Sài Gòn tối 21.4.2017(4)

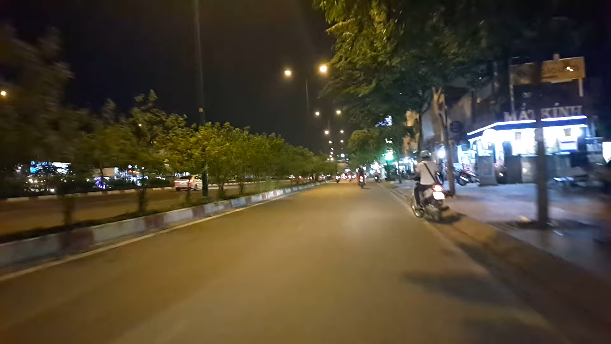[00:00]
Xin kính chào quý vị. Hải Cao Minh đang có mặt trên đường Phạm Văn Đồng, phường 3 Gò Vấp, hướng đi về cầu Bình Lợi, về Bình Triệu, Thủ Đức này. Đường Phạm Văn Đồng này là mới mở cách đây khoảng 3 năm,
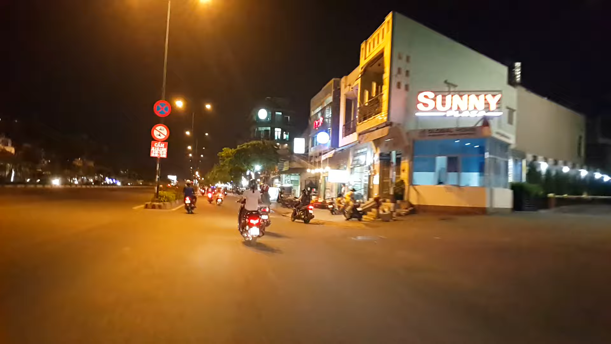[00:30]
để nói từ phi trường Tân Sơn Nhất đi về Thủ Đức, Biên Hòa. Đi đường này nhanh lắm quý vị, không phải đi cái đường cũ là cầu Sài Gòn. Buổi tối dọc hai bên đường bán quán nhậu, quán ăn rất là nhiều nè.
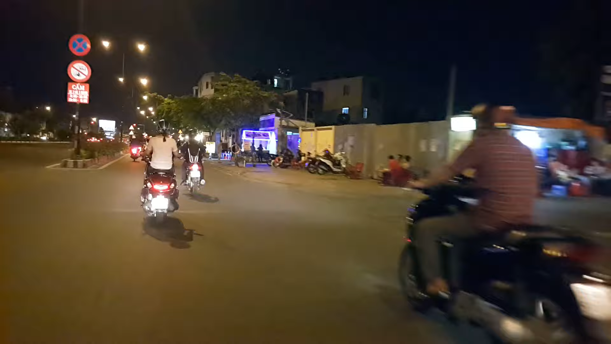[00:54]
Rồi phía trước có xe lửa chạy qua vậy, đèn đỏ mình phải dừng lại chờ đó. Rồi leo lề lên nặng sát đường ray, quý vị thấy xe lửa rõ ha.
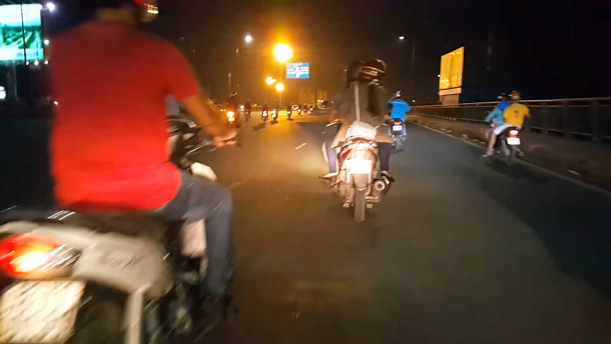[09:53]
Bình Thiệu gì? bên phải là quốc lộ 13, quẹo phải đi vô ngã tư Hàng Xanh đó vậy. Còn quẹo trái ở đây là đi về Bình Dương lấy tiêu.